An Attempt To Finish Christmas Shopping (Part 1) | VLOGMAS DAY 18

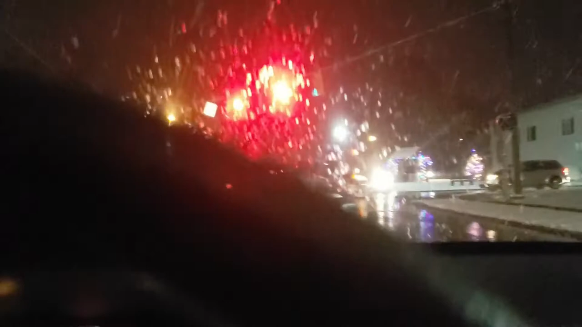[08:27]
I decided to go home because it's snowing like crazy and the roads are gonna get bad, so yeah, that's about it for me. Sorry.